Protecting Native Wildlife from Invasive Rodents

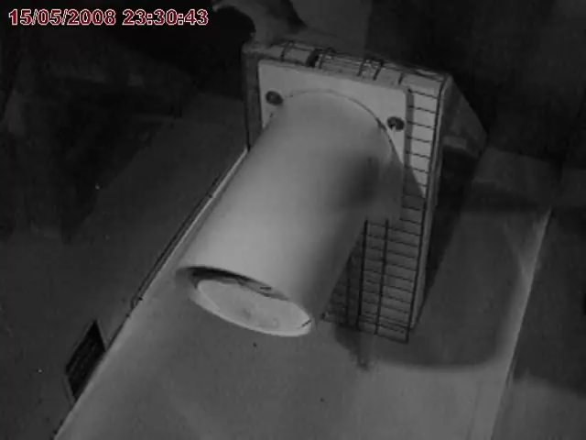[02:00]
In laboratory trials, researchers studied current nest box designs used for Puaiohi, and showed they were not rat-resistant.
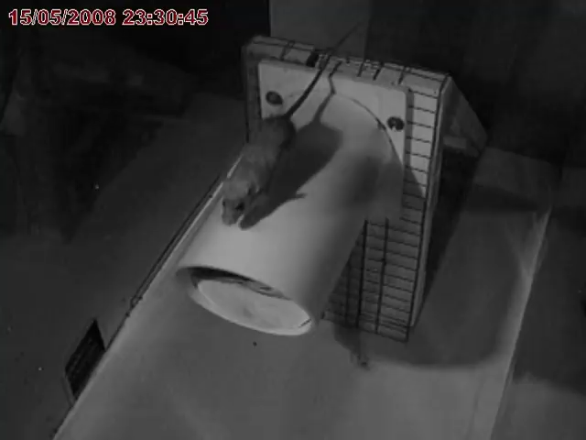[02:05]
In this video, a captive black rat easily enters a nest box.
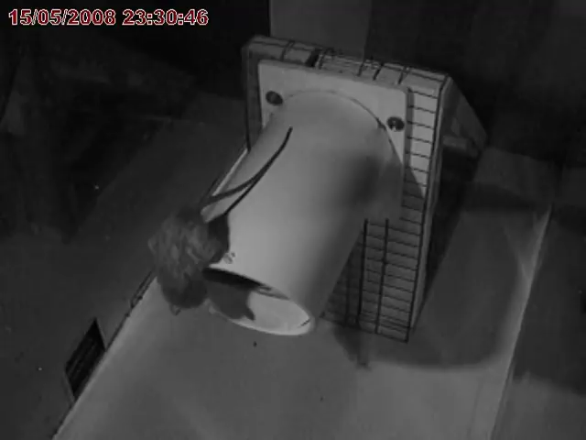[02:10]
Based on these studies and expert knowledge of rat behavior, a new nest box design was born.
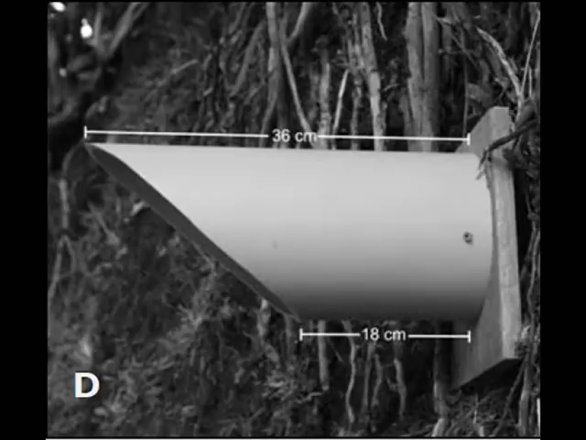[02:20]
The new design includes an overhanging entrance cut at a sharp angle. This prevents rats from entering the nest box.
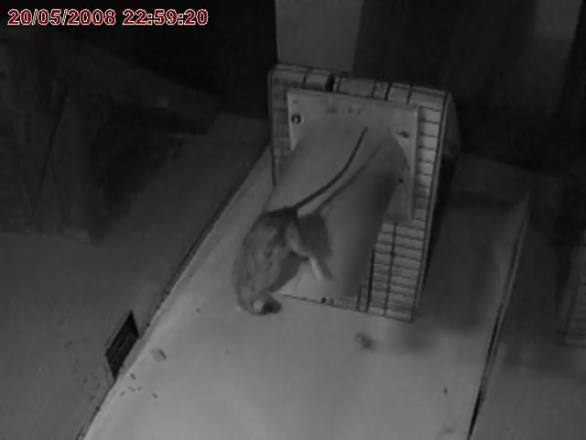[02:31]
As you can see in the video, rats were unable to position themselves in such a way that they could access the inside of the nest box. The new design consists of a 36 cm length of plastic pipe, with a 15 cm diameter entrance.
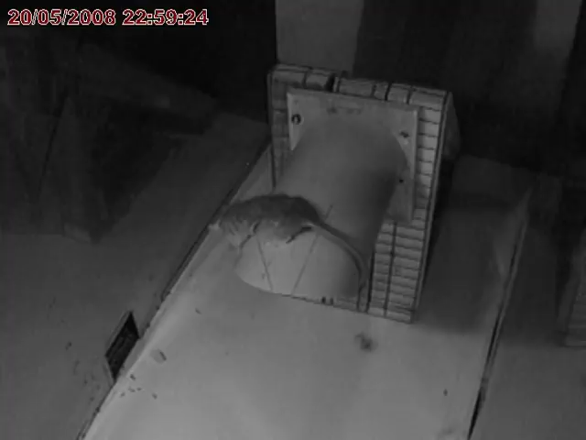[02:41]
The overhanging entrance is cut at a 49 degree angle. Researchers are hopeful that this simple design modification will greatly reduce rat predation on nests, and help in the recovery of the endangered Puaiohi. Field tests of the new nest box are currently underway, and researchers are anxious to see if the Puaiohi will readily use and successfully nest in the boxes.